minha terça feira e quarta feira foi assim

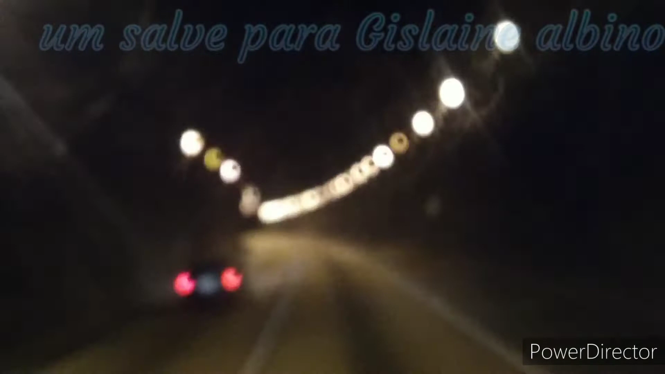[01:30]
Esse é o túnel da Serra da Rússia, muito bacana. Nenê, nossas coisas, olha aí, nenê, que coisa tão bacana aí, ó. Tá vendo aí, ó, isso é na Serra da Rússia aqui, ó.